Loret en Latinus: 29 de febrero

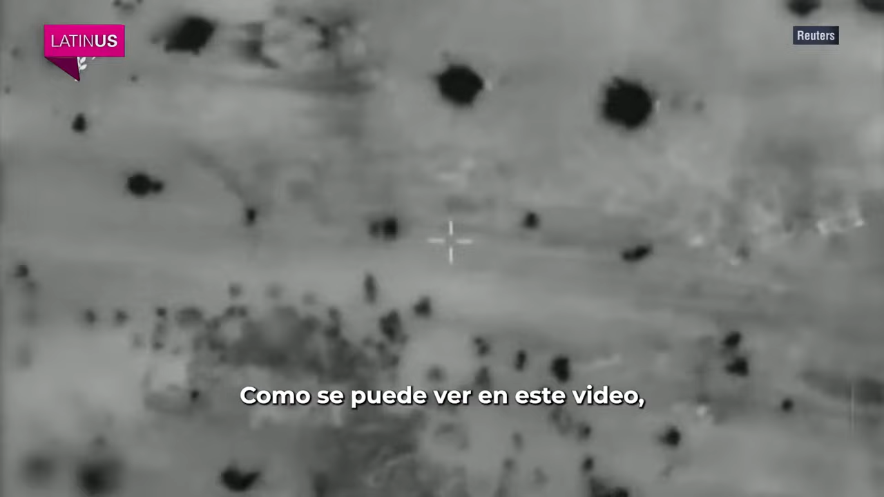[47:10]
the tanks that were there to secure the convoy sees the Gazans
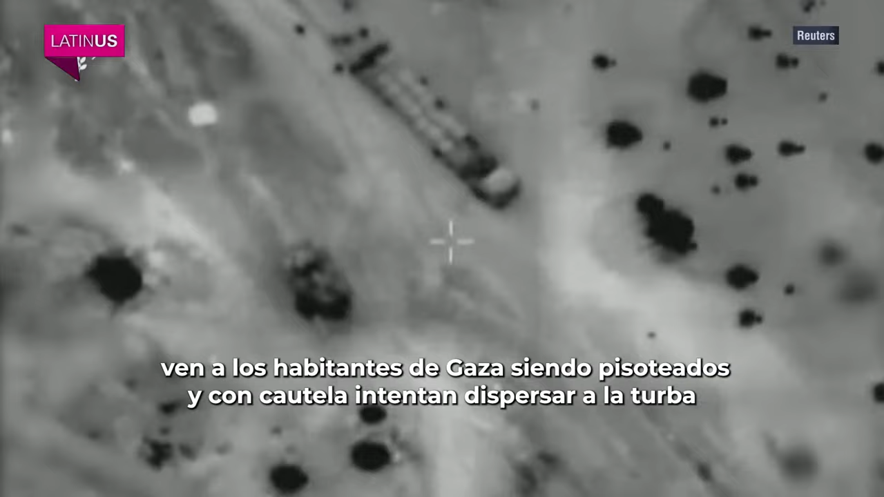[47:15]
being trampled and cautiously tries to disperse the mob with a few warning shots.